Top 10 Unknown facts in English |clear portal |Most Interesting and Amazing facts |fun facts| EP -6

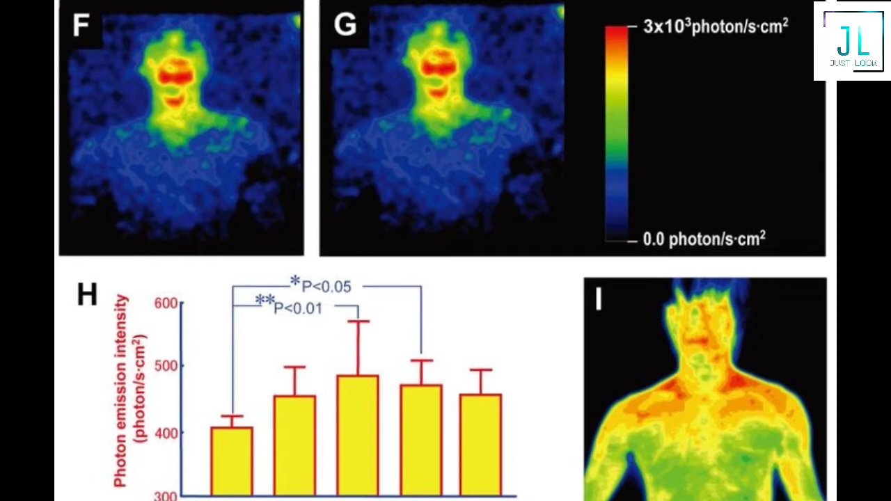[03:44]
the illumination is about 1000 times less intense than levels of light that we would actually be able to see.